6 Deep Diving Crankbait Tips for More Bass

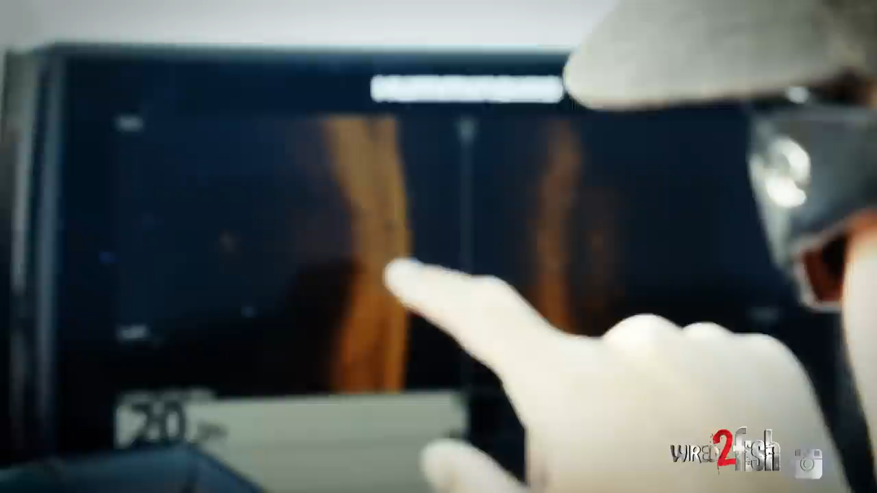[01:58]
On this point we got a high spot. It comes all the way off the shore and comes way out.
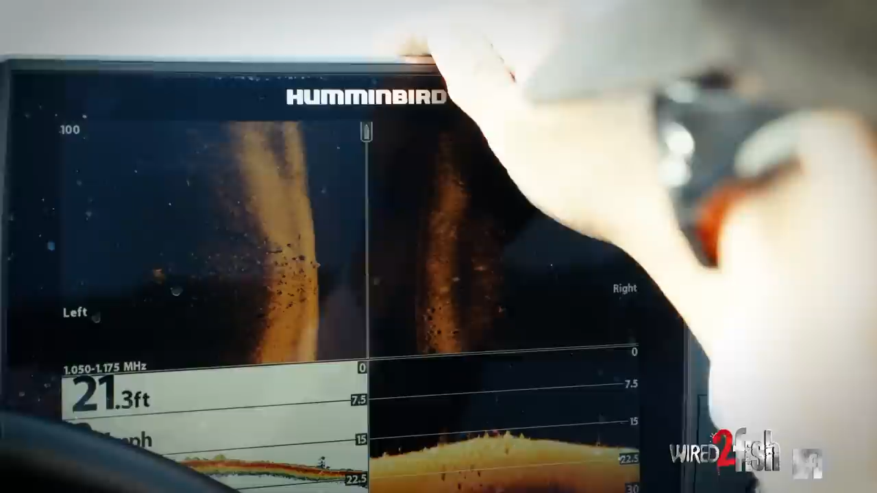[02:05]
On screen: depth 21.3 ft
And the depth kind of varies on this point. And right here we've got a high spot.
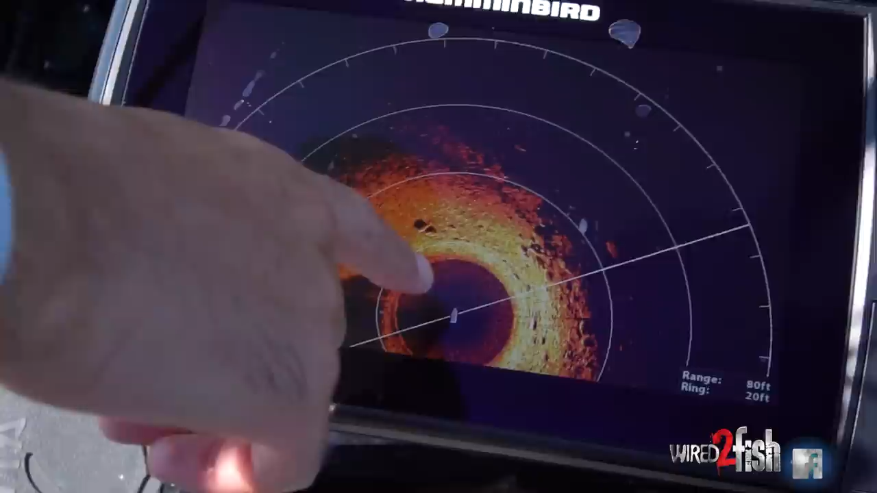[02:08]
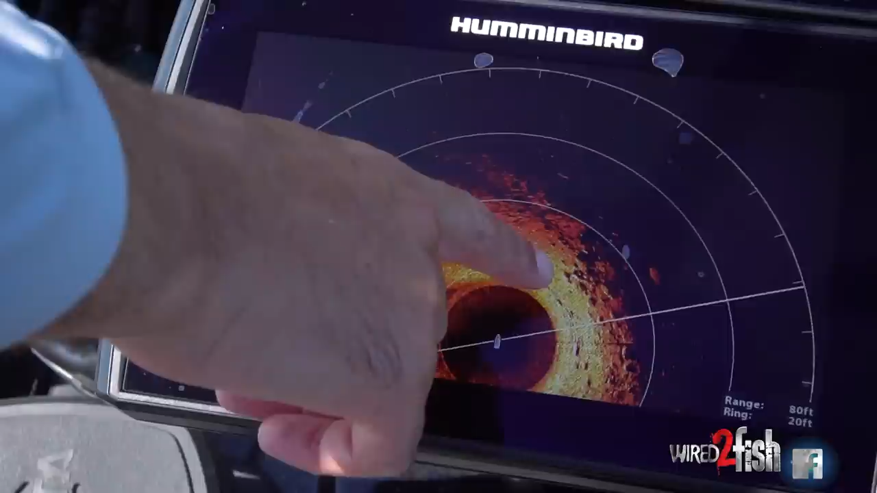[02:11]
It's got some bigger rocks and grass and it tops out at about 8 to 10 foot. And so when you're working a big long point like this or offshore cranking in general,
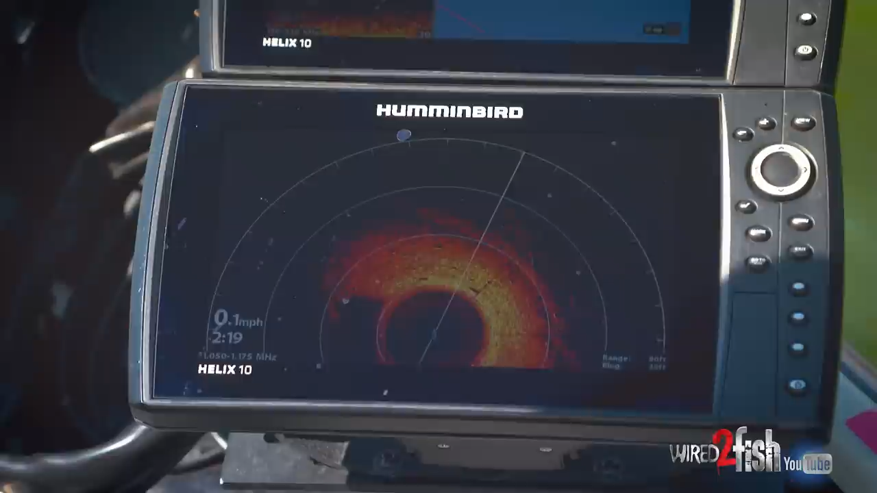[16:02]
On screen: speed 0.1 mph
But you can see kind of all the rock out here. And we've got almost, I wouldn't call it a ledge,
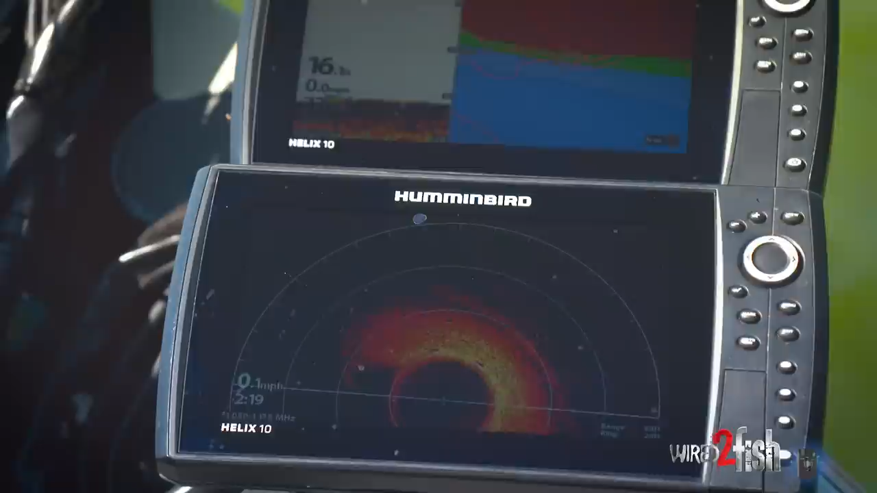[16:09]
but it's kind of almost a ledge for Midwest fishing anyways. And we're kind of just grinding the crankbait right down the side of that thing right now.